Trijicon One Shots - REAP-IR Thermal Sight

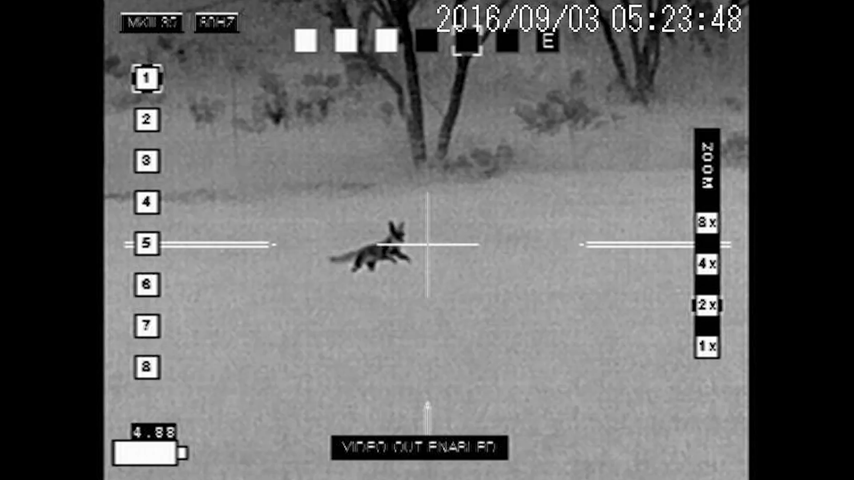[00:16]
The Trijicon REAP IR Mini Thermal Rifle Scope is a small, light,
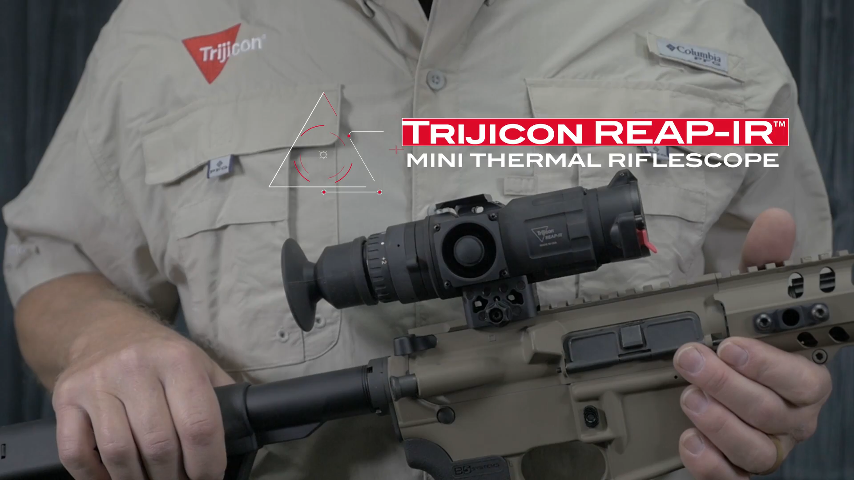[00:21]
powerful thermal rifle scope that lets you engage targets in any light. It's trusted by the most demanding shooters and hunters that require speed and accuracy for nighttime use. Like all Trijicon thermals, the REAP IR offers the best thermal image
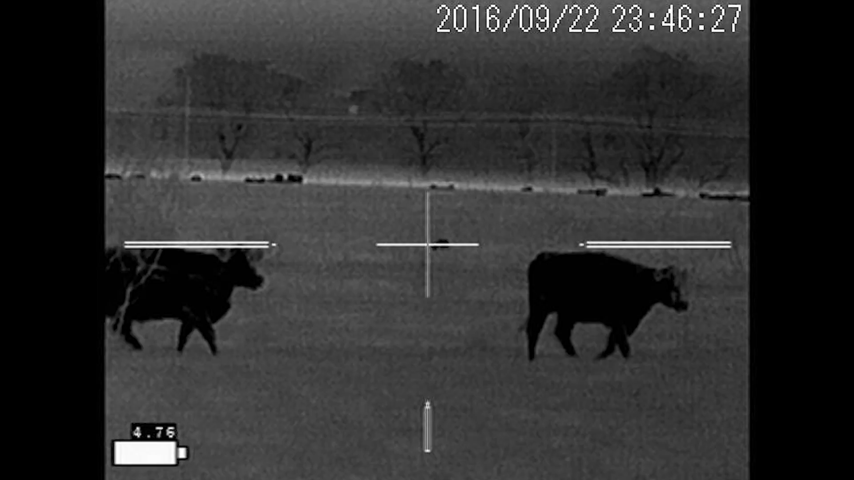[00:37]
quality available today by utilizing a state-of-the-art 12 micron 640x480 thermal image sensor and top-quality optical components.